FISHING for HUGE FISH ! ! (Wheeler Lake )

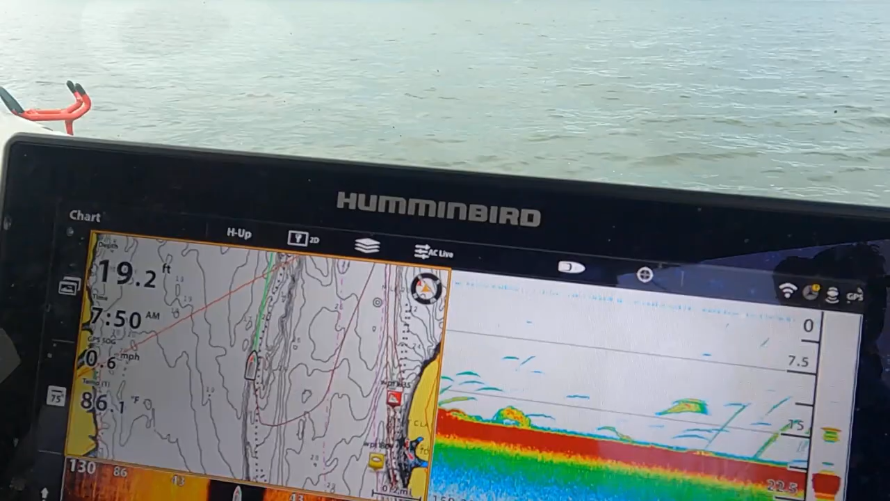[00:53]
On screen: depth 19.2 ft, water 86.1°F
sure enough 86 degree temperature water temperature
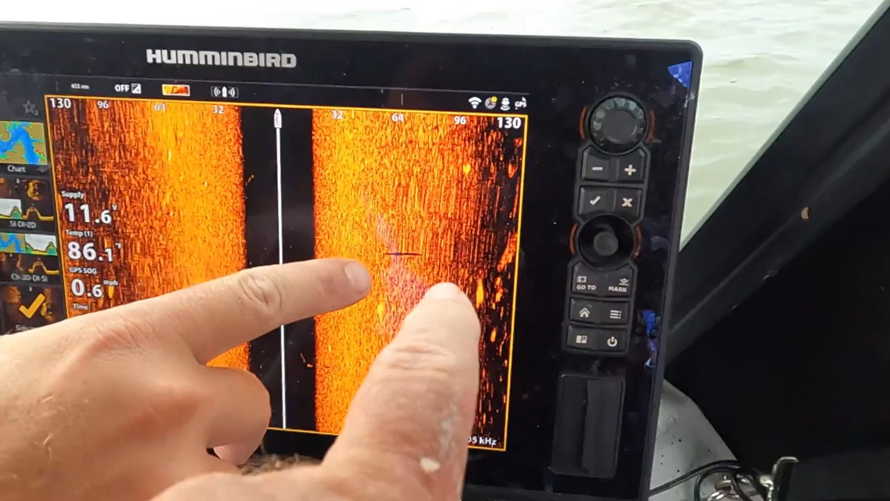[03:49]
a shadow is that the shadow that's the shadow that's what you look for okay we got several
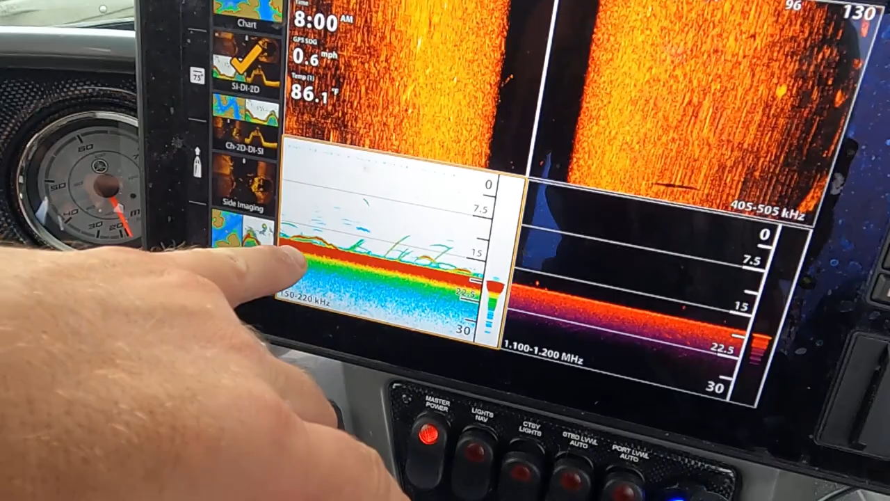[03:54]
On screen: water 86.1°F, speed 0.6 mph
fish just you can see them right here along the bottom we got another one looks like another one some kind
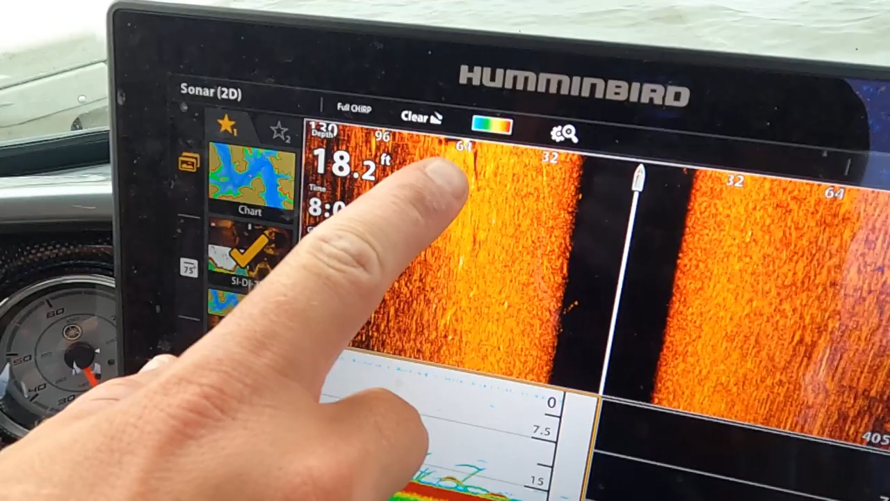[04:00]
On screen: depth 18.2 ft
of fish right here coming up that's a pretty good one right there look like he's hungry he might be that's
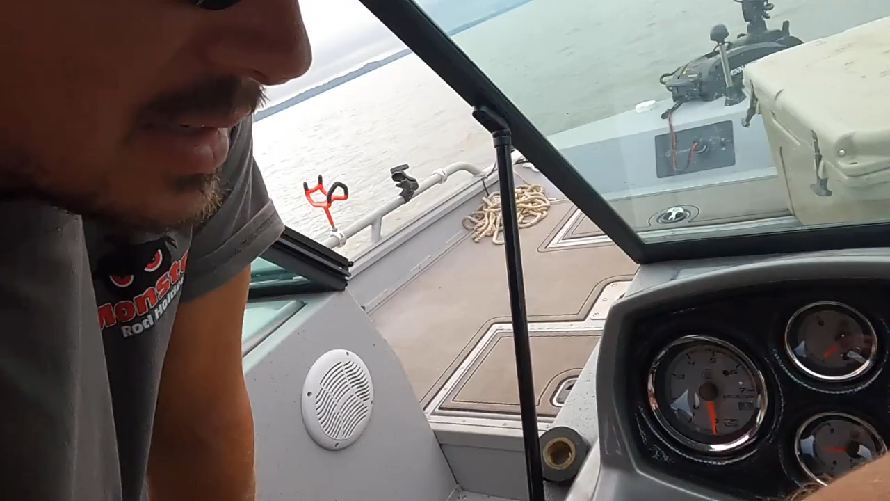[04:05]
a good fish right there this is solex 12 um used to be top of line now
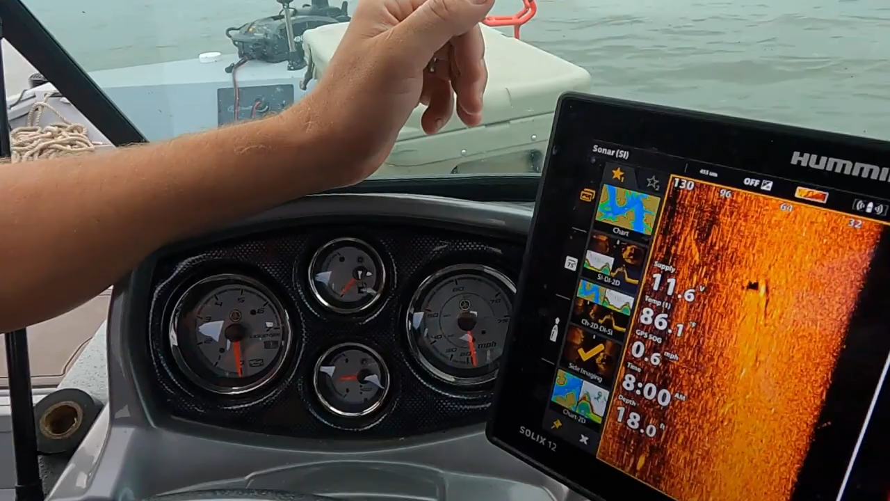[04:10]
On screen: speed 0.6 mph
everybody's got them pretty much for catfishing okay you can you can fish whatever you're comfortable with this is what i like the most uh it's really good on images uh i can show you some of the images i've gotten
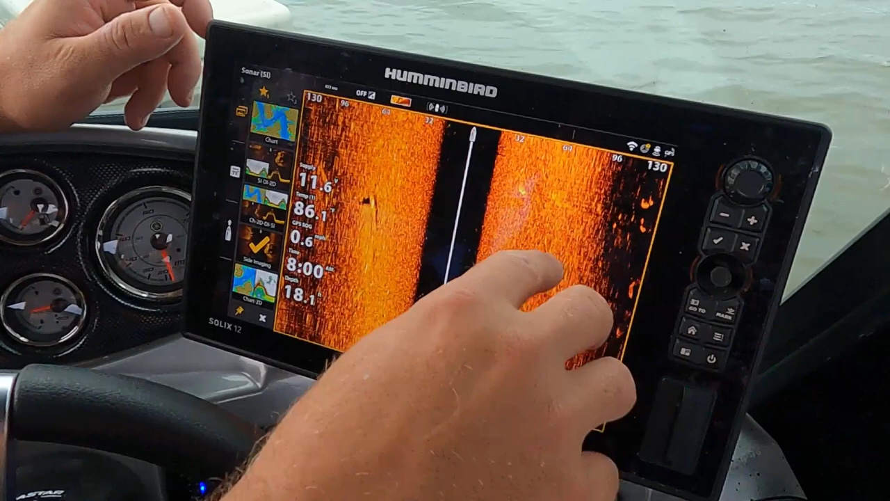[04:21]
wildcat fishing okay like this one right here look at that he ended up being about 55 60 pounds did you ever catch him
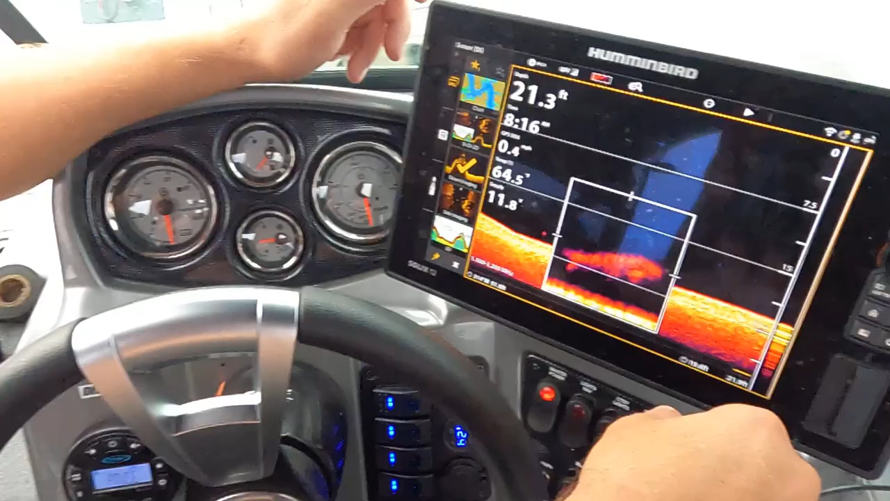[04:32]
On screen: depth 21.3 ft
yeah you caught caught him right before he about five minutes we got a picture of him and then he hit right right behind the boat what is it a flathead it was a big blue big blue cat oh wow we get all
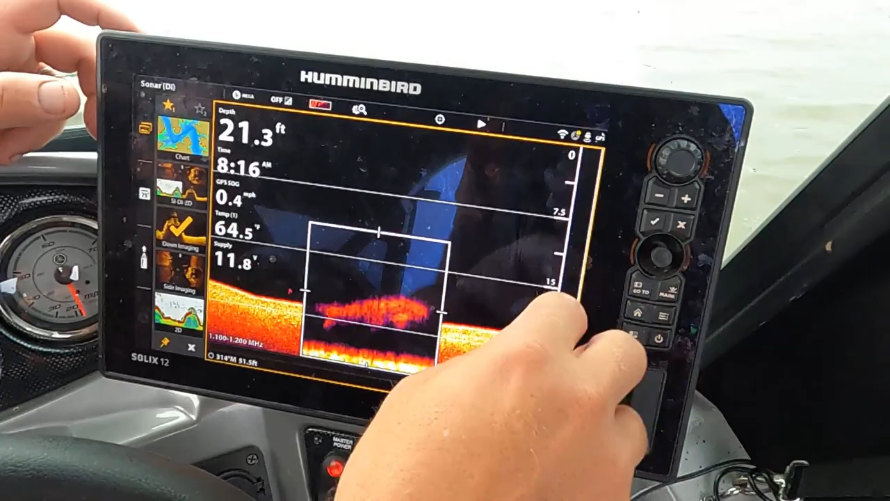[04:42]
On screen: depth 21.3 ft, water 64.5°F
kinds of stuff on here man you can even see his fins a little bit another big flathead uh
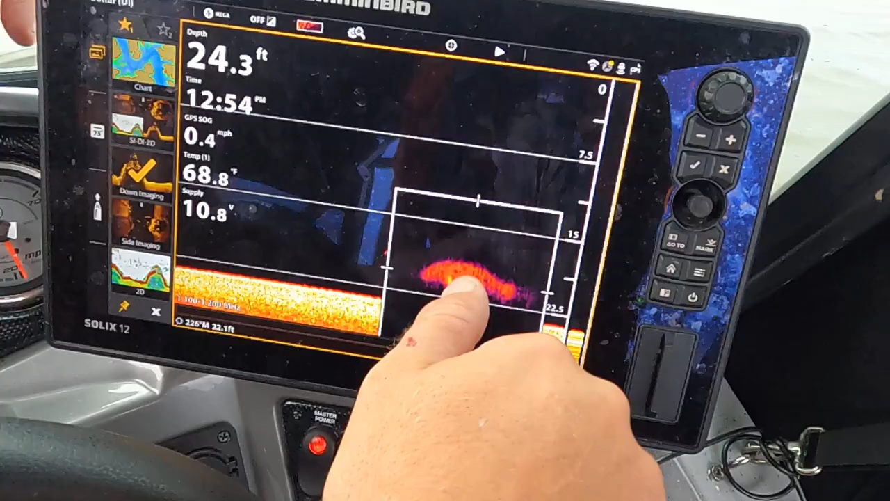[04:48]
On screen: depth 24.3 ft, speed 0.4 mph
well you can kind of and you can kind of tell just looking see how the head's a little more sharper nose like
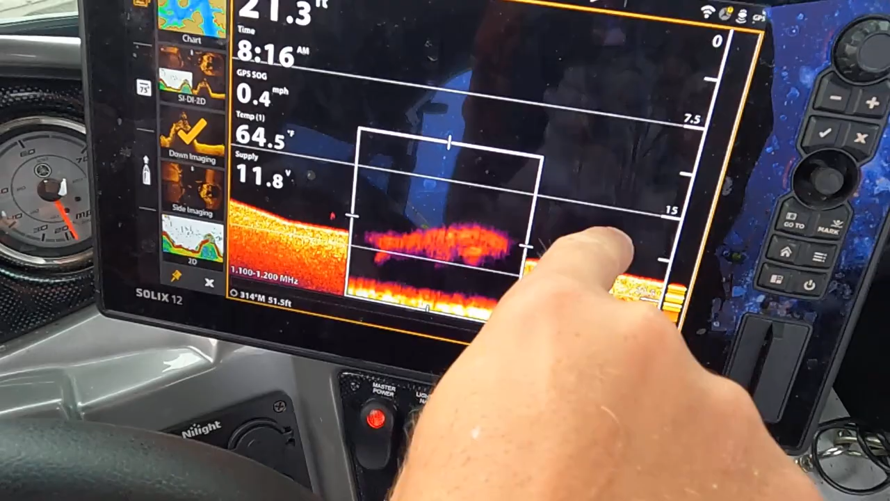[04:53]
On screen: water 64.5°F
a blue and where this big flathead here not so much of a hump on it just a big
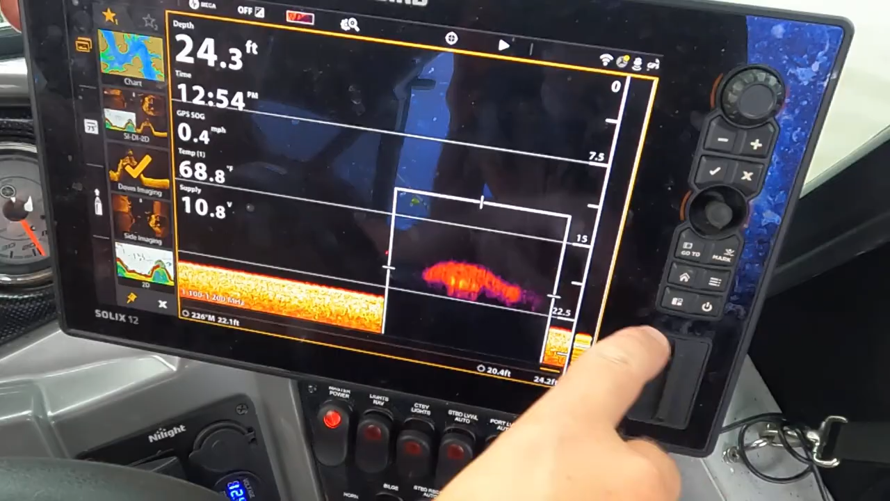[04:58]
On screen: depth 24.3 ft, water 68.8°F, speed 0.4 mph
flathead yeah right here to the right yes it's always the furthest one out he's coming to the top oh